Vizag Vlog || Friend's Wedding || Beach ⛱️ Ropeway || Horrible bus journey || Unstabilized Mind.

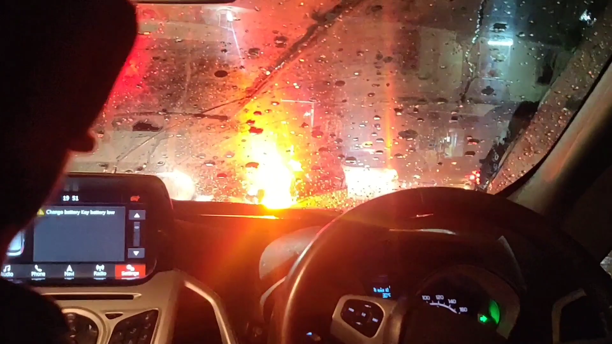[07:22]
సో ఇక్కడ బరాత్ జరుగుతుంది, ఫుల్ అంటే ఫుల్ వాన పడుతుంది, ఫుల్ అంటే ఫుల్ కాదులేండి, ఒక తుపర్ లాగా పడుతూనే ఉంది డే అంతా.